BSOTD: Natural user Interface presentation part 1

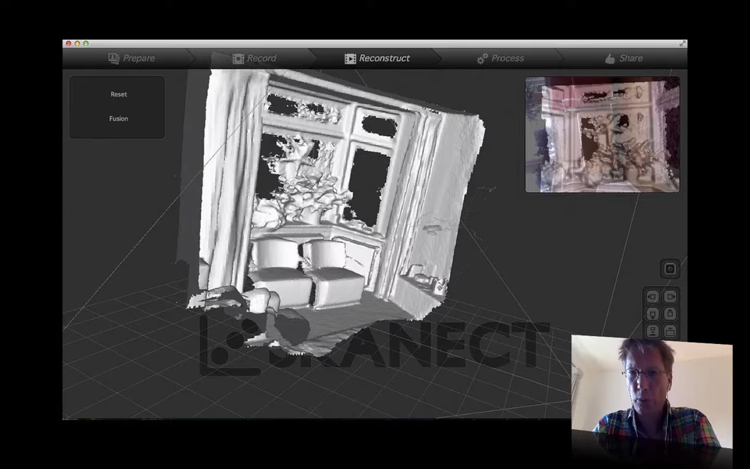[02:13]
it can become a natural user interface. Maybe you've seen a connect in an Xbox environment. You can also use it on your computer. In fact, that's the reason. Or at least I tell myself why I bought an Xbox in the first place.